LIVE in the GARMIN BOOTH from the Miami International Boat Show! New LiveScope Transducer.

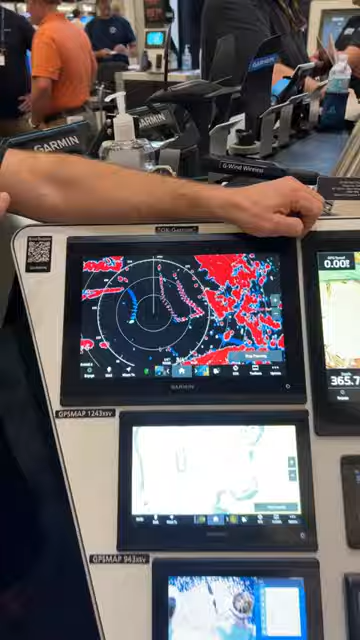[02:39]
12 inch unit perfectly fits in. Now you've got a 16 inch unit.
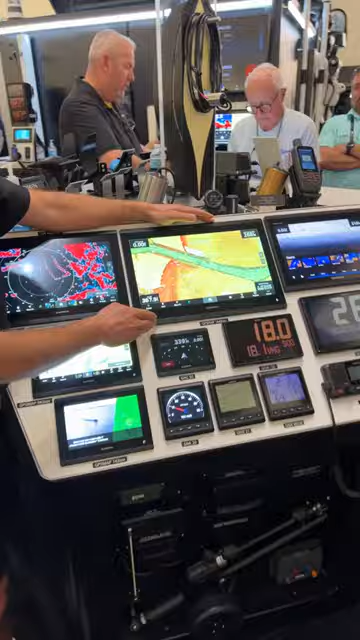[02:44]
This is going to retail out at $49.99, so right at $5,000, which is a lot better than if you had to go to the 16 inch unit from the 86 series display.